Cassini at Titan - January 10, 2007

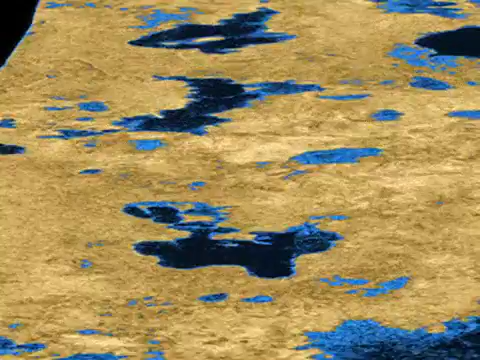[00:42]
As you can see from this false color image that recently appeared in the Journal of Nature, the radar team has unveiled nearly 100 lakes near Titan's North Pole.
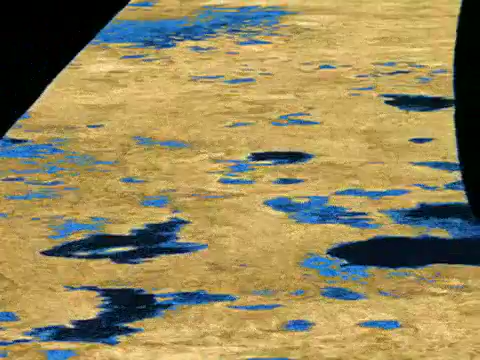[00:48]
During another recent flyby of Titan, Cassini also uncovered what appeared to be windswept
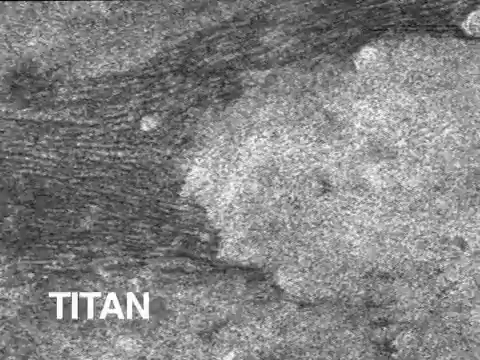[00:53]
dunes and dissected plateaus near Titan's equator.
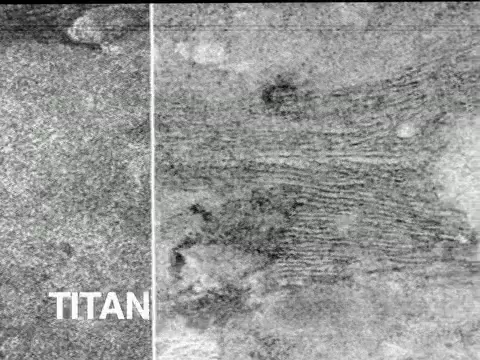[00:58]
While chemically very different, these dunes appeared very similar to the dunes that we see in the deserts here on Earth.
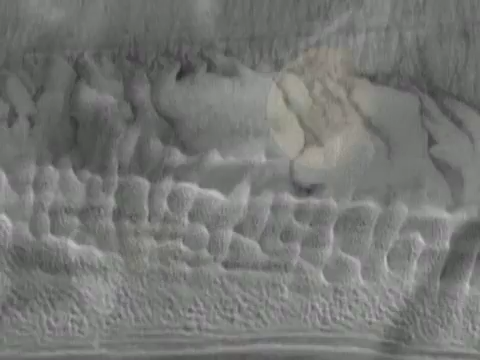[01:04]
Looking to the future, Cassini will sail past Titan on January 13th of this year, attempting to capture images that have never been seen before from Titan's northern latitudes.
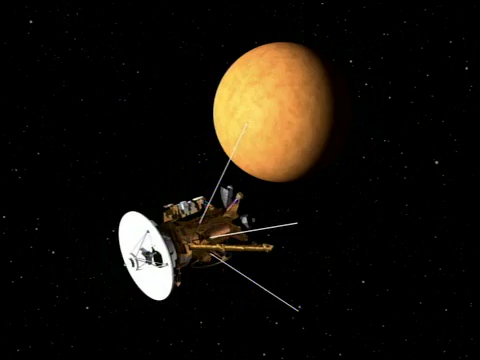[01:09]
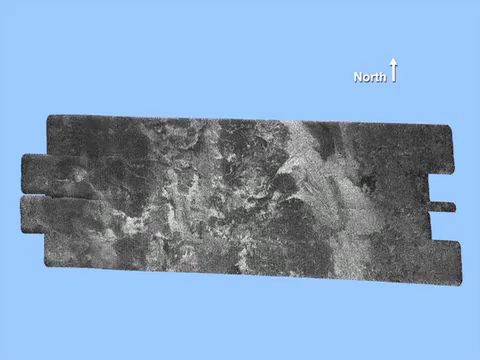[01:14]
Cassini will also image another area on the Titan's surface called Ganesha Macula that was believed to be an icy volcanic dome